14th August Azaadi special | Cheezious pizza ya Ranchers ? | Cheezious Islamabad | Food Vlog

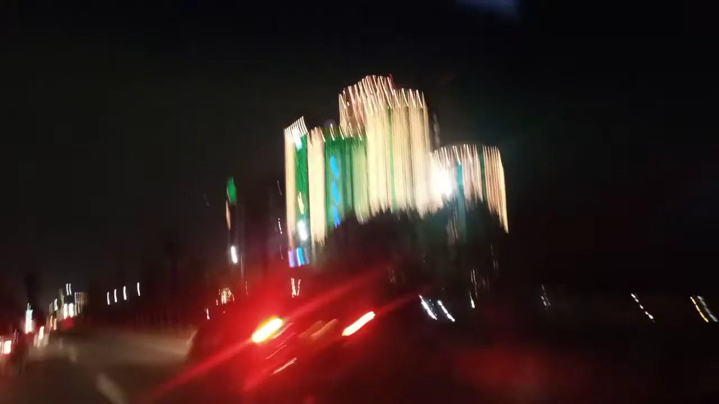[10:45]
طرف پہ سڑکی وہاں پہ فول ٹرافک مطلب ایک قسم کی جائم ہے کیونکہ وہاں سے پینڈی کے
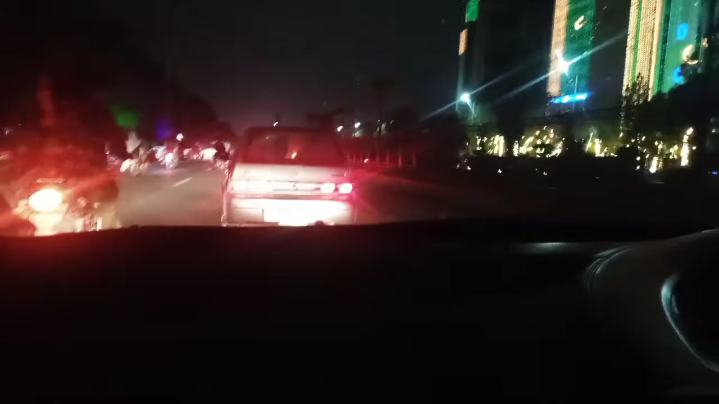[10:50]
عوام آئی پینڈی بوائیس بھی ہیں وہ بھی آکے واج رہے ہیں بوٹ سیکلوں پہ بھی گاڑیوں پہ بھی کیونکہ ابھی بارہ نہیں بجے اس سے پہلے پہلے کہ راش